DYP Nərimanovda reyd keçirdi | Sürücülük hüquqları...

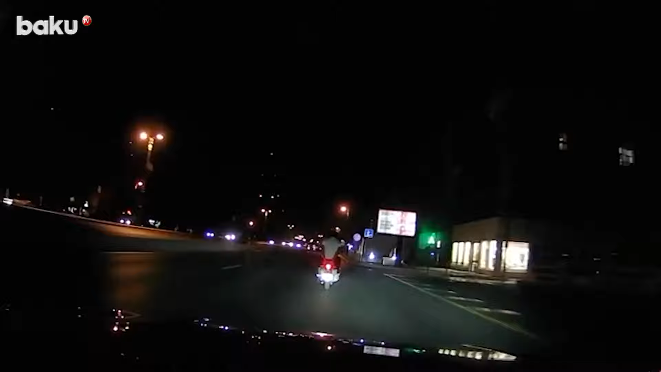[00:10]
digər hərəkət iştirakçılarının həyatına təhlükə yaradan sürücülər aşkarlanıblar.
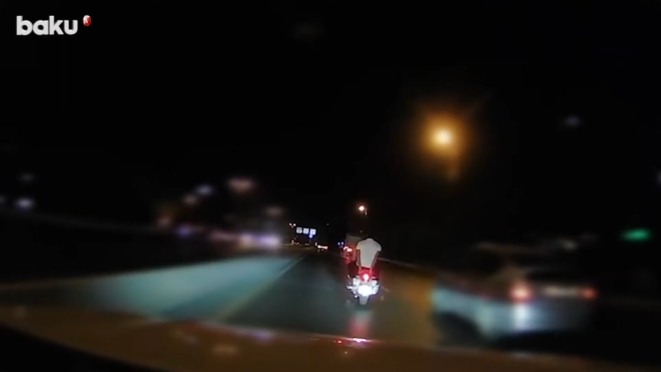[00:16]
Gecə saatlarında təhlükəsizlik qaydalarına əməl etməyərək, yüksək sürətlə motosiklet idarə edən Tural Ekbarov və idarə etdiyi avtomobillə avtoflikanlıq hərəkətlərinə yol verən Nicad Şamiyev müəyyən olublar.